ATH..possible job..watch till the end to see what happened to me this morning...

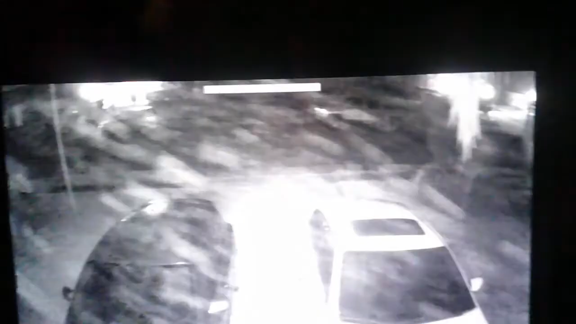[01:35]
guys I don't know if you can see but it is 3 46 a.m. October 12th this is my security camera out in front of my house it's about 74 degrees out and we're getting a freak snowstorm right now that's like a complete blizzard going on out there right now happens every once in a while usually